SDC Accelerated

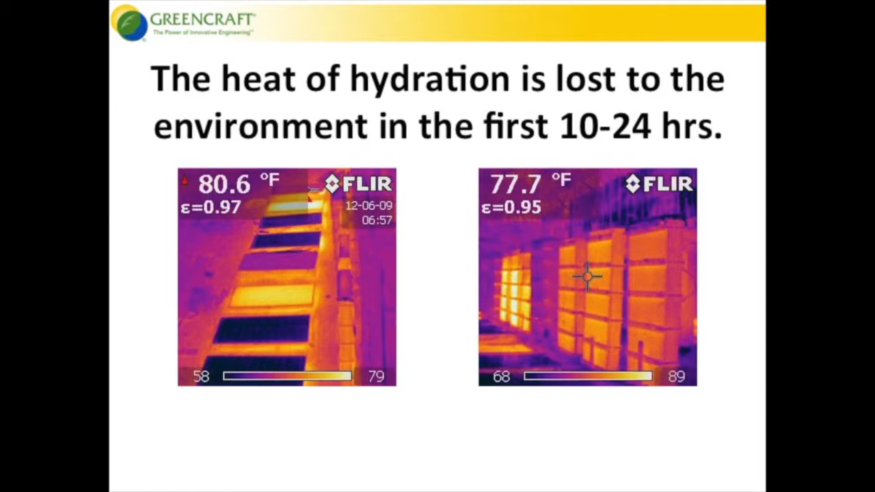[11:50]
And you can see the radiation of the heat escaping the form, kind of like you see in that chart. So, conventional form basically exposes the concrete to thermal shock and daily stresses, especially when the concrete is young.
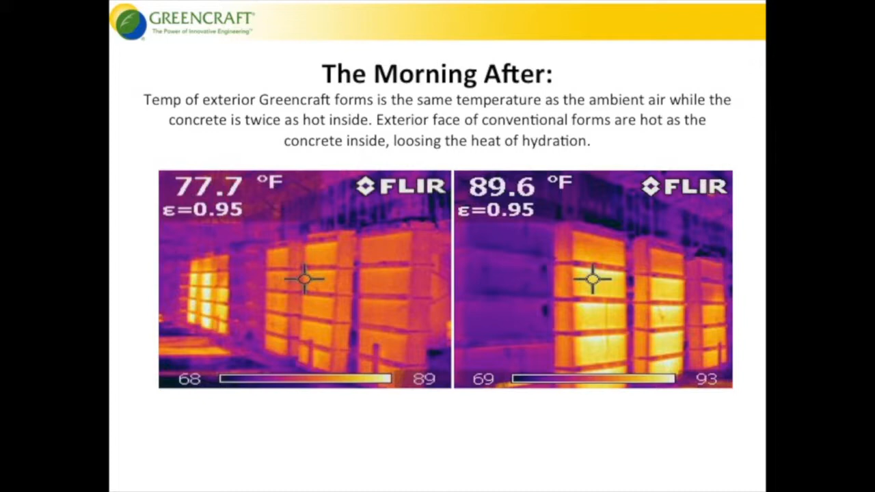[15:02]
While the concrete inside that form is twice as hot. You look at the conventional form, you're basically at the same temperature of the concrete inside the form as the outside face of the form.